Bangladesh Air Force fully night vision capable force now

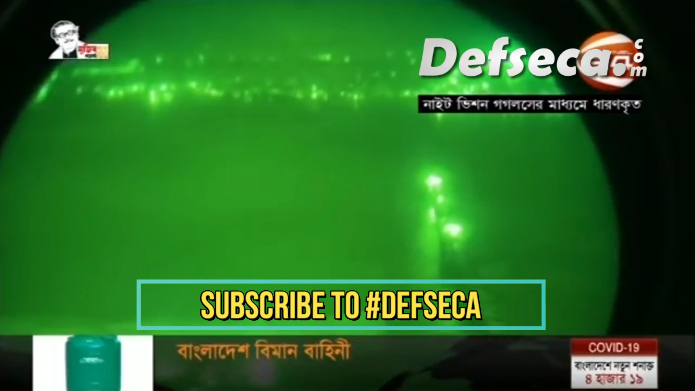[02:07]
तोरी करे सोबु जालोक छाया। जा शाहाचे अंधोकारे हो सब पोरिशका देखते पान पाइलोट। दूर्गम पारबर्तो अंचल थेके शुरू करे गोभी समुद्रे अनुशंधान